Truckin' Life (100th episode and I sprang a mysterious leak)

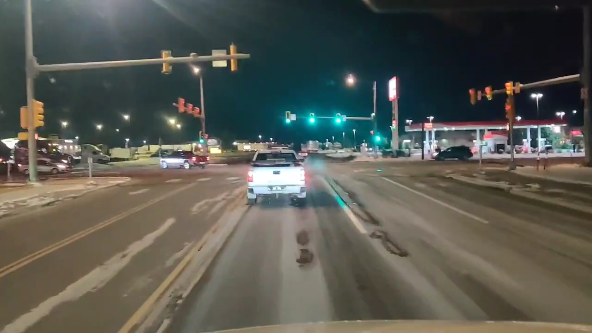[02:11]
got another hour and a half to deliver my load, and means I'll be getting there 30 minutes early, 45 minutes early. Oh well, better to get there a little early than late. So I give myself extra time, because you might run into problems like this. And sometimes it's only a quick fix. It could be just one small little line or little cut in it. You need that 45 minutes.
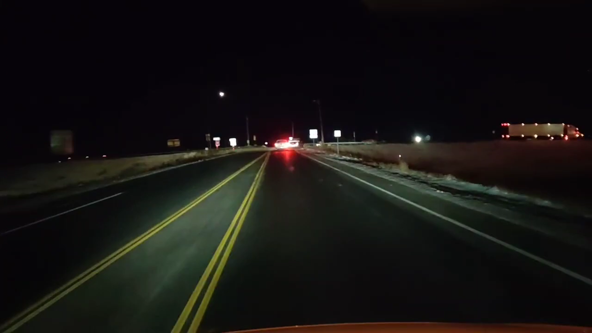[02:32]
So planning wisely. So, it is 6:45 Central Time, 5:45 where I'm at right now. And, as you see, there's snow. Literally, there's snow everywhere.
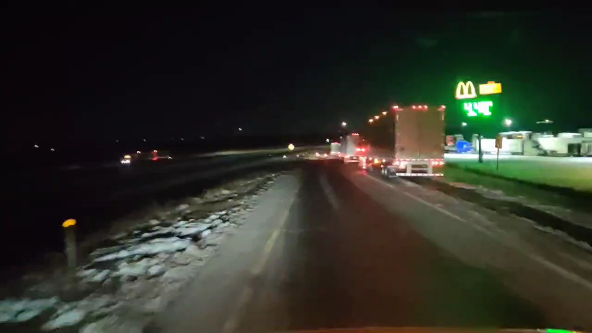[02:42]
Not on the road, though, which is good. I prefer snow not to be on the road. It could be anywhere else. Alright, to be continued, I better pay attention. Robbie might be one of the people on the side of the road. Toodadoo! Have a good morning! Good Monday morning! Hopefully!